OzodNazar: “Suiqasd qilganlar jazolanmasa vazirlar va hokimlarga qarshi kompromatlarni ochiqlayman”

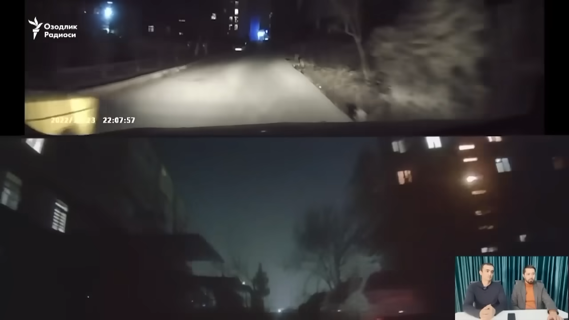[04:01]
Mana yurib kelyapti. Hozir sekin boryapti, mana yugurib kelib boshladi bir nechta shaxslar, noma'lum odamlar. Uchtasi bor. Uchtasi ko'zga ko'rindi, mana sekin burilyapti mashin. Burilib keldi. Mana endi bu yoqdan hozir maskali, ikkita maskali sekin yurib o'tdi mana bitta.